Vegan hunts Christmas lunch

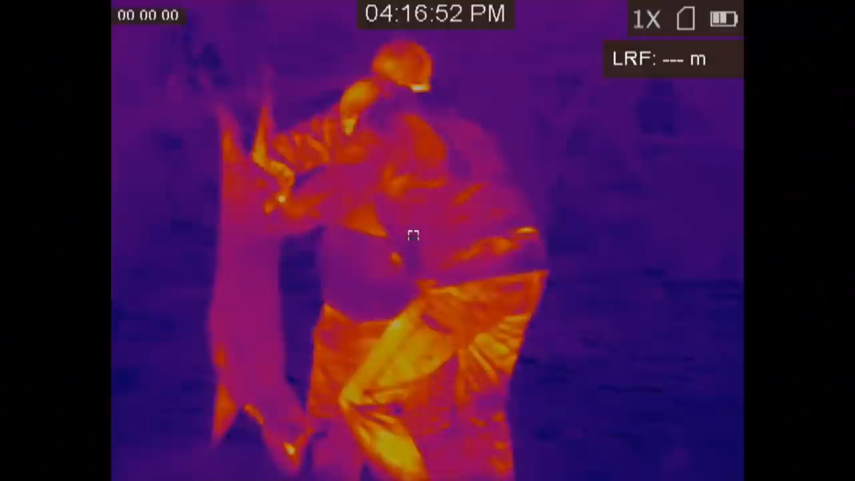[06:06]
David films them at work through the Hickmicro griffon laser range-finding thermal.
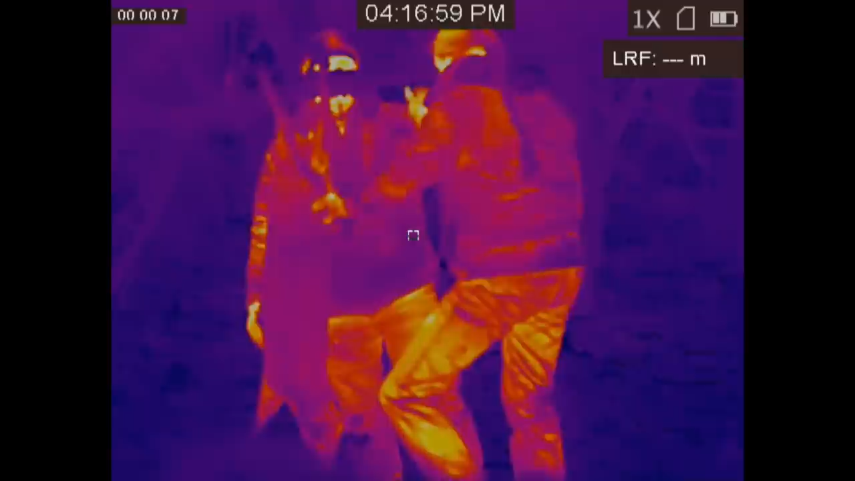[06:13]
Paul is working with Hickmicro,
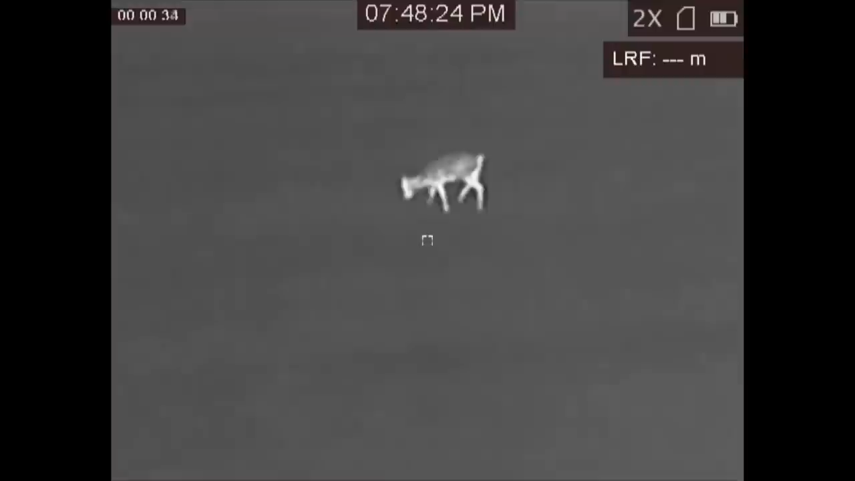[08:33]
But this year, I think it's 107 foxes.
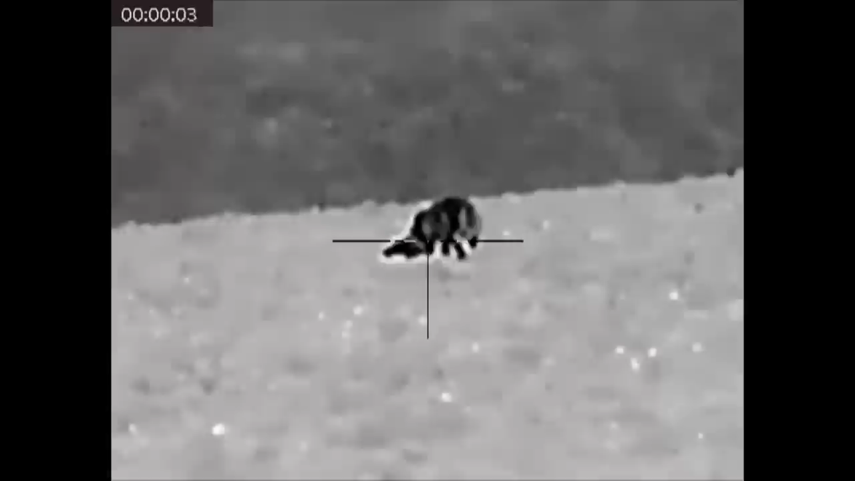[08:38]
And that's just, most of them are shot on these, we'll see it in a minute. There's one, two, there's four fields.
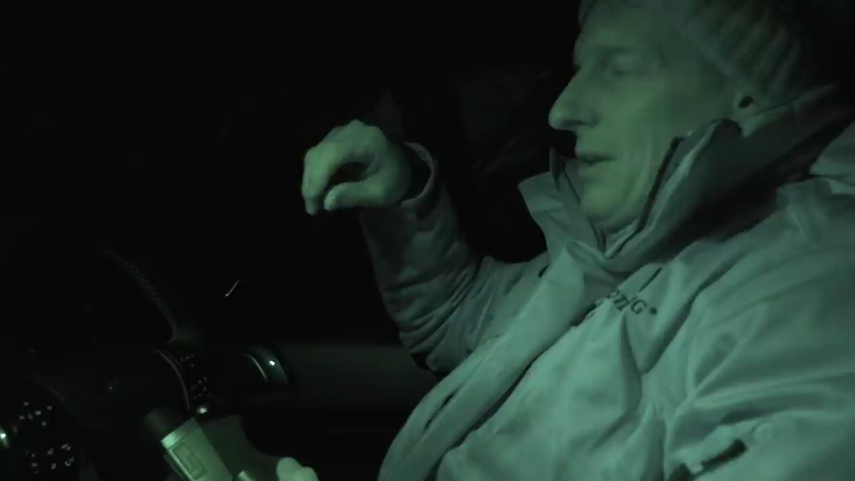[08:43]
And I think basically they run out of food and they're just coming through, straight through the golf course and straight onto here for the pheasants and the ducks.
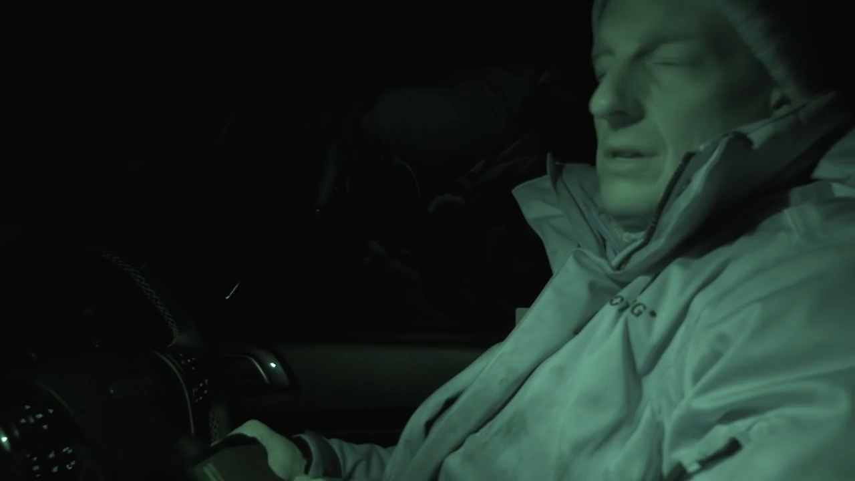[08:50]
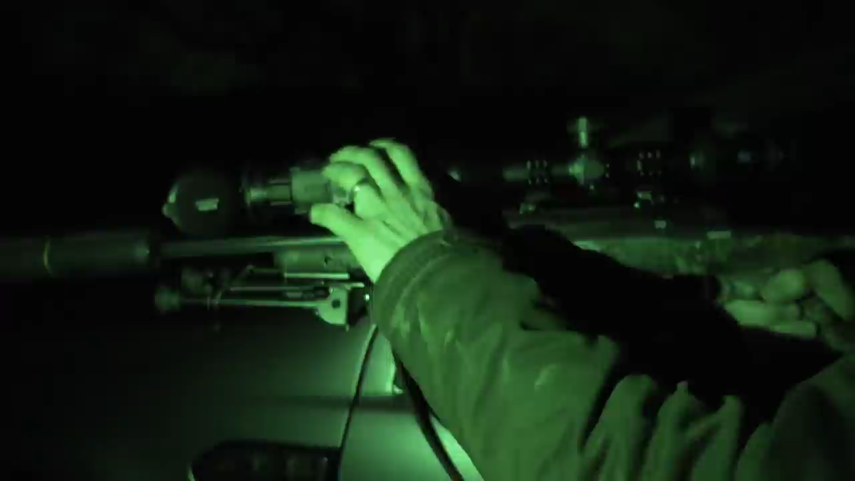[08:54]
He and Sam, his gamekeeper, have been using the Hick Micro Thunder 3 in one unit which works as a spotter,
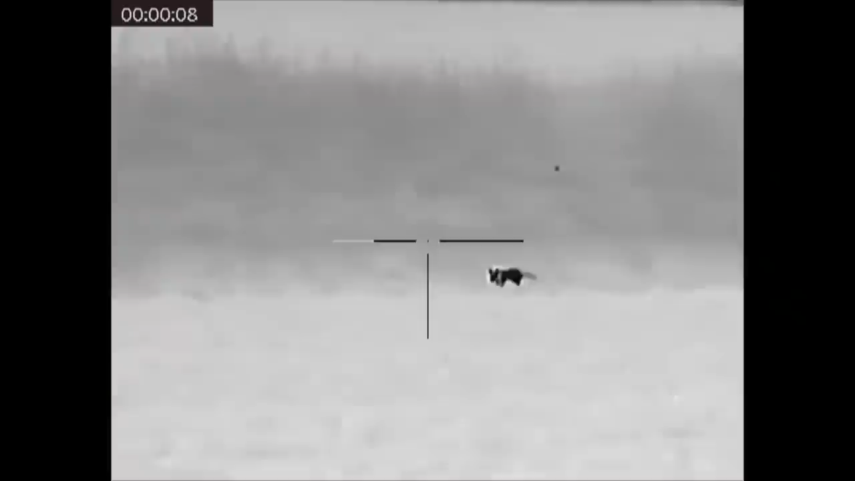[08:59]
front mounted add-on and dedicated scope. This is a fox Sam took just a few days ago using the Thunder as a scope.
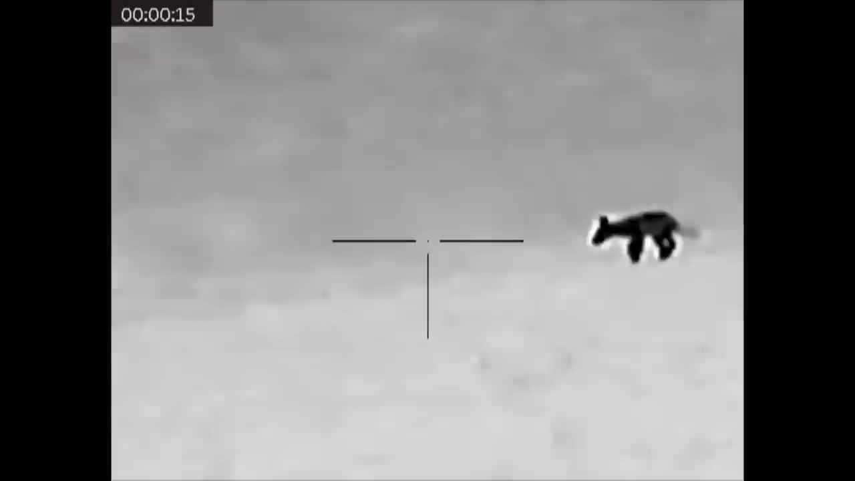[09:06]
When you're out and about and you're shooting foxes, not for pleasure, for work,
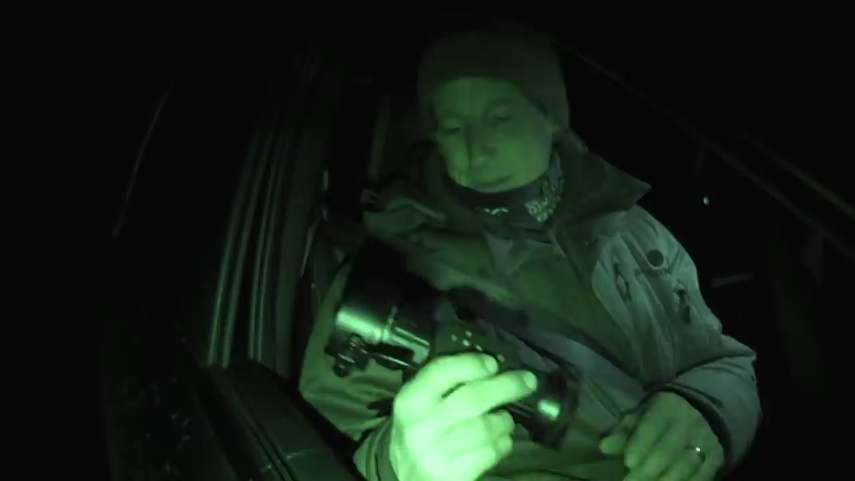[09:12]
basically we see it, identify it, the next thing is to shoot it. So pressure is on. What's the feedback you've had from him? As I say, his feedback has said, you know, it's a great unit, a good little unit. I haven't let him out with this yet. But I'm really pleased with this so far, the Griffin. But now he's had some results, so results speak louder than words to be honest with you.
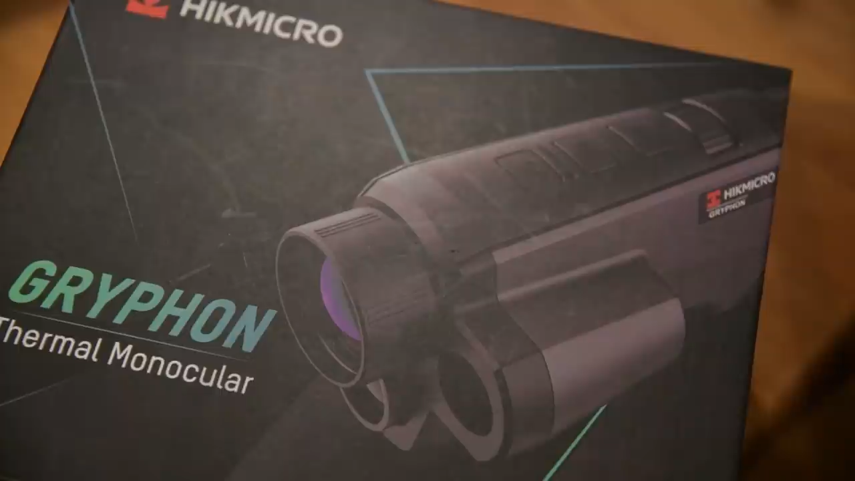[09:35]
You're getting results and no complaints. The Griffin, as the name suggests, is a hybrid.
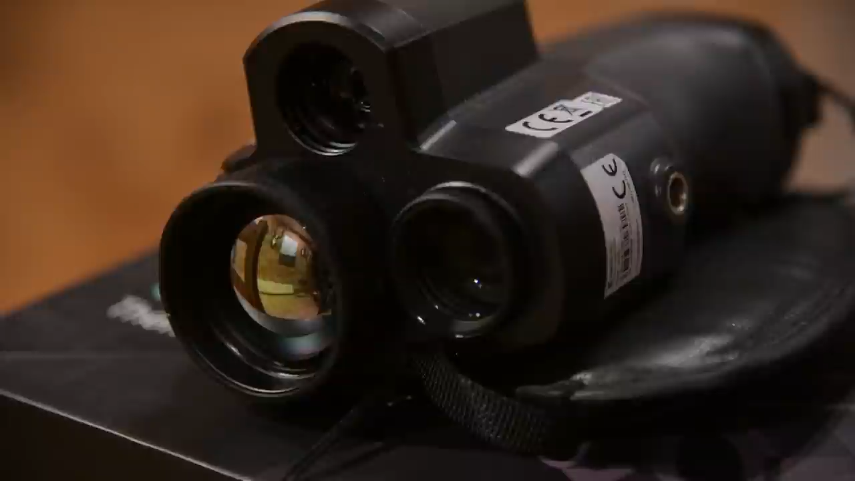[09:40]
It actually offers night vision, thermal and a combination of the two technologies.
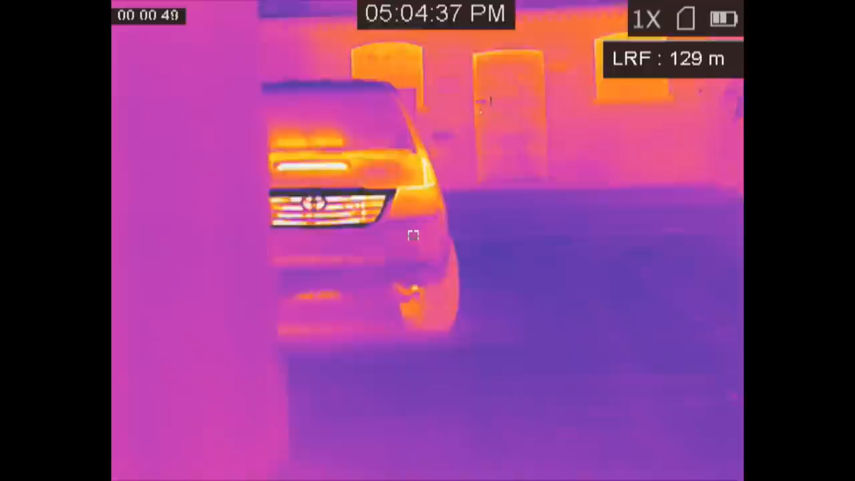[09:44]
It's a bit of a shock to run through the pallets to see the image in detail.
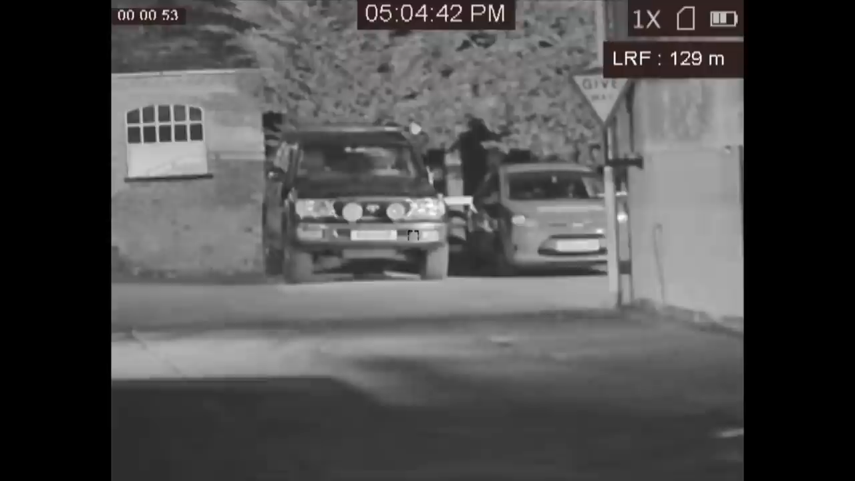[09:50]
Handy for close inspection. Our foxing ends up being fruitless so Paul decides to have a scan for poachers and check on the deer.
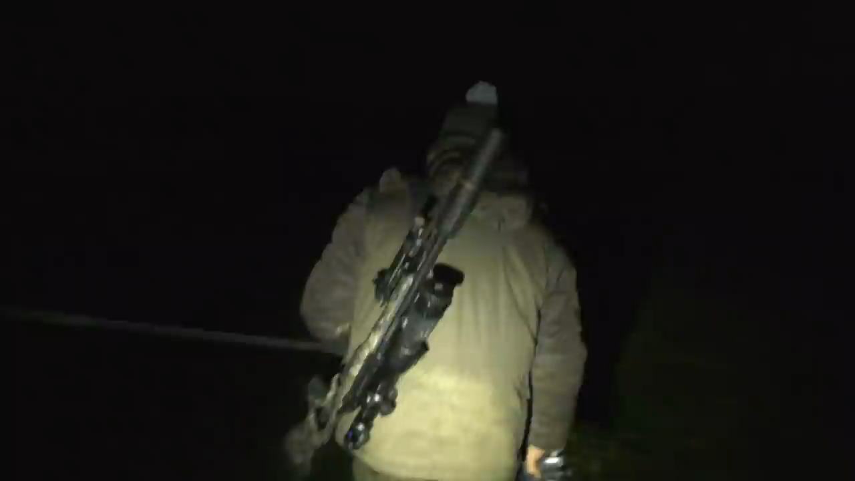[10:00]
These are the images from the Thunder used as a spotter.
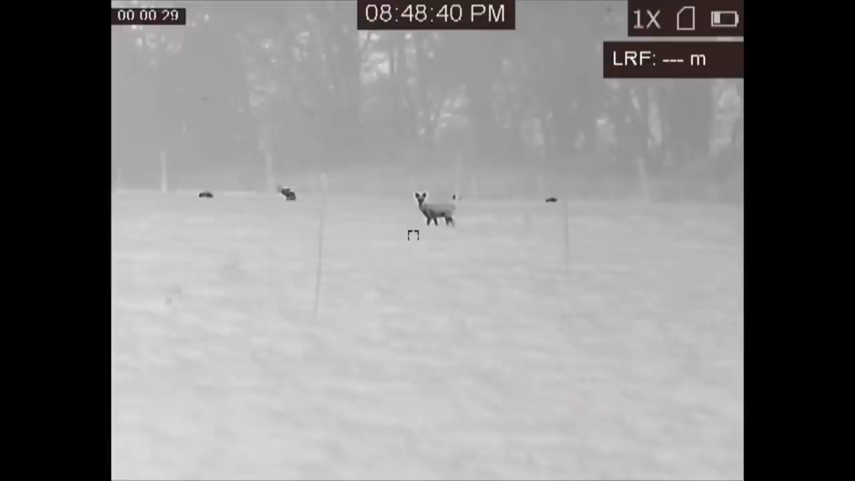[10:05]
These are the images from the Griffin. For more information about the Hick Micro range go to hickmicrotech.com and in the UK it's eliteoptical.co.uk.